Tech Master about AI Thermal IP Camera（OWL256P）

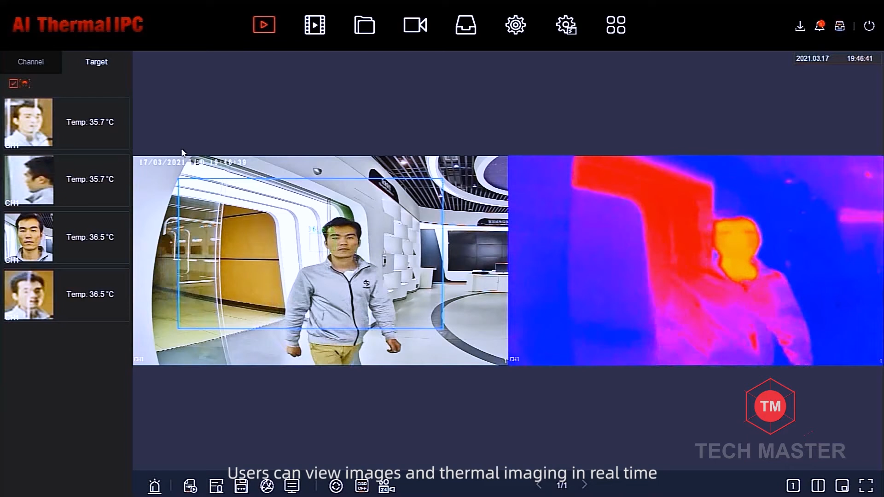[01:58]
Users can view images and thermal imaging in real-time. We can ensure more accurate temperature measurement
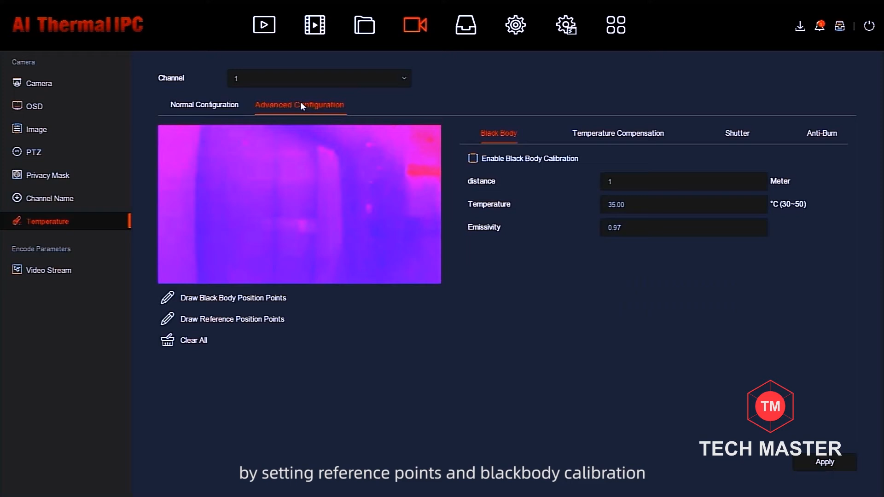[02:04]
by setting reference points and black body calibration.
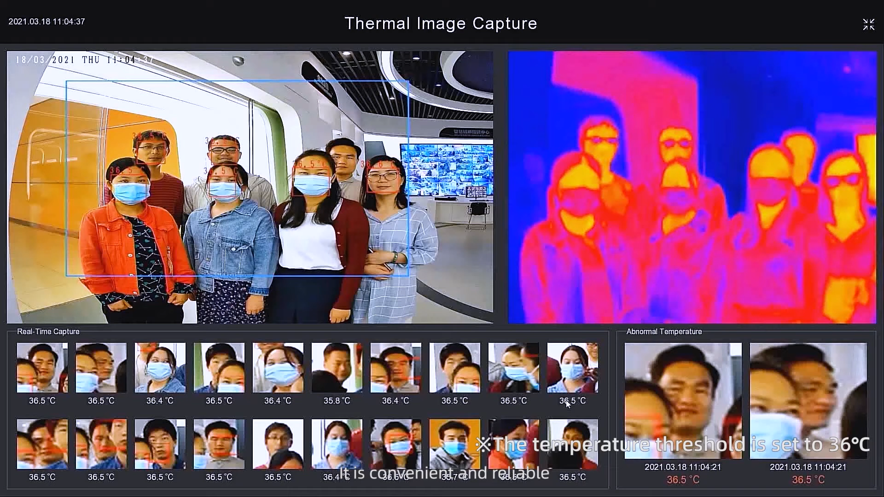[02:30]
It can detect multiple targets at the same time without contact. It is convenient and reliable. For the purpose of effect demonstration, the temperature threshold is set to 36.3.
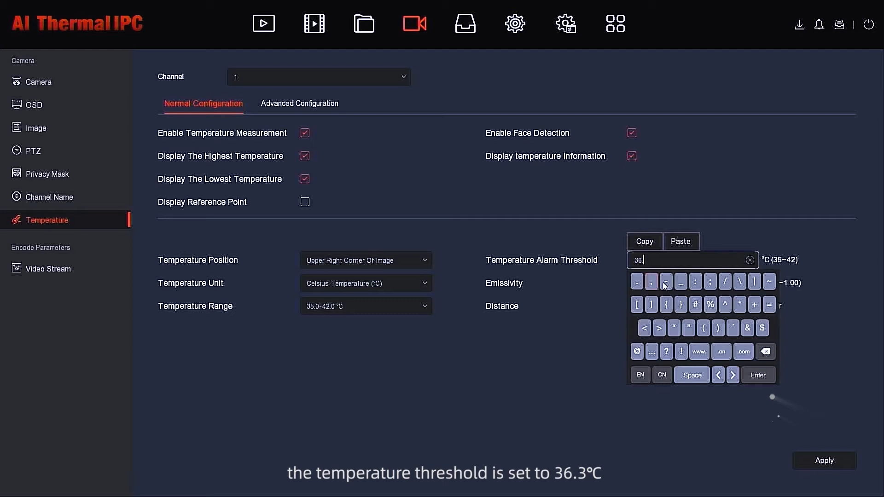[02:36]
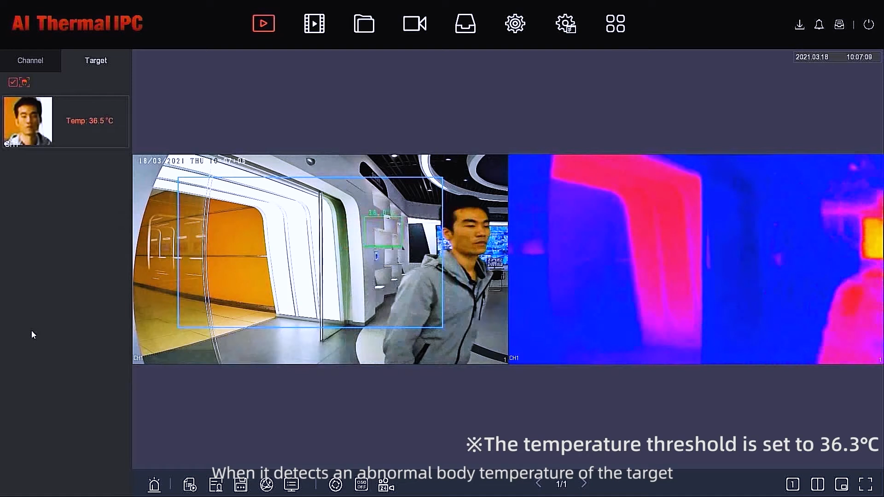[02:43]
On screen: spot 36.5°C
When it detects an abnormal body temperature of the target, it will promptly sound a voice alarm and flash the lights.